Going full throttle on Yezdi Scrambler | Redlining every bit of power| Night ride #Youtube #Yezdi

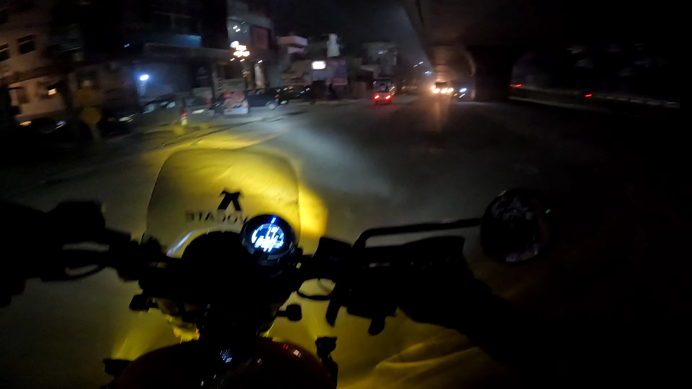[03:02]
ट्रैफिक में आएंगे अभी हम यहाँ से कट मार के छोड़ा था और सीधा आपको मिलता है खाली रोड पे।